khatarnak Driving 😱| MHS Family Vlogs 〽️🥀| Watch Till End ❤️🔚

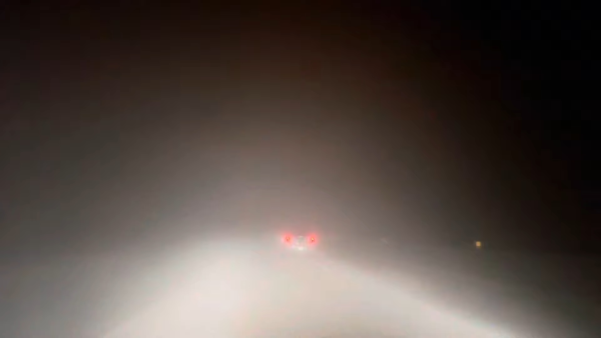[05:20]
دوند پہندی پہی ہے کتنی دوند مزے مزے آرام سے چلو نا آرام سے دوندنو ویکھن دو انجوائی کرنے دے ویکھو پنڈی آلے توسی ویکھ دے پہ دو پس ایک دے پہے تو اسی انجوائی کردے پہے ہیں